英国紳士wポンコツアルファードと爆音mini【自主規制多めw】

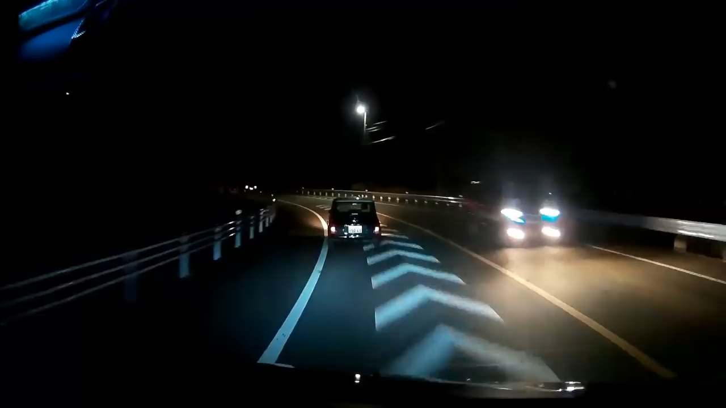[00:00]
なんか前にちっちゃい暴走族がいる
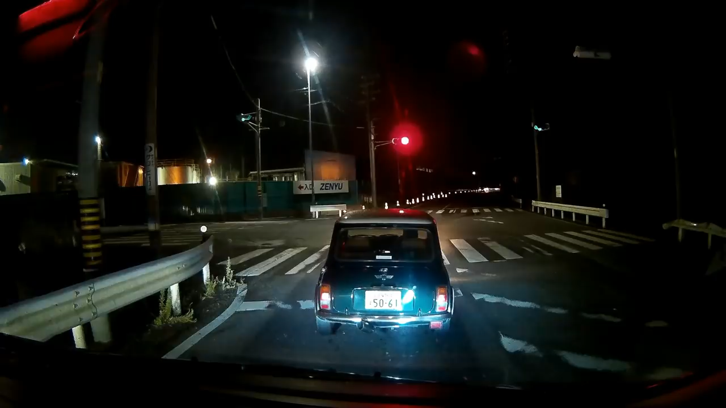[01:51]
おい、いかんねんてなんか暴走ぞこれ、暴走ぞけやばいやばい、暴走ぞこれ見たことないなー、これ
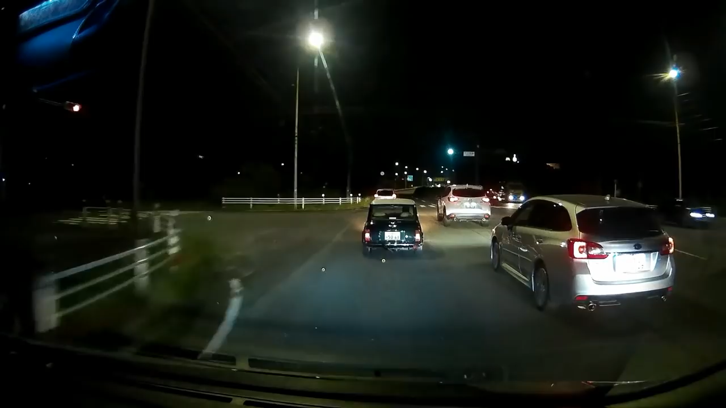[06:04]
車線だったら抜いてみて。速い。速い。速い。
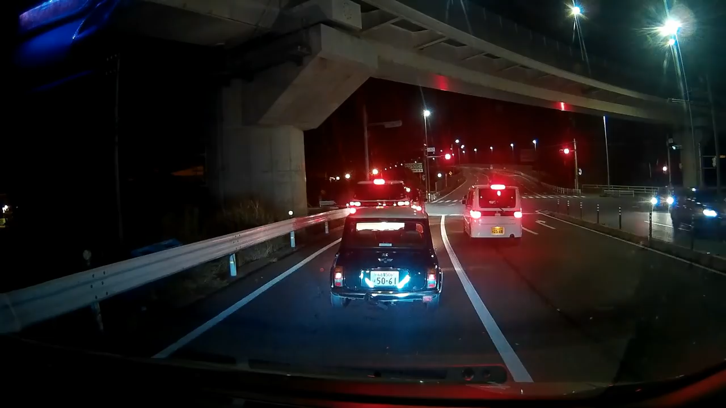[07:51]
右が遅かったら終わりだもん早くは行くだって左以外に右が遅かったらダメじゃん怖いな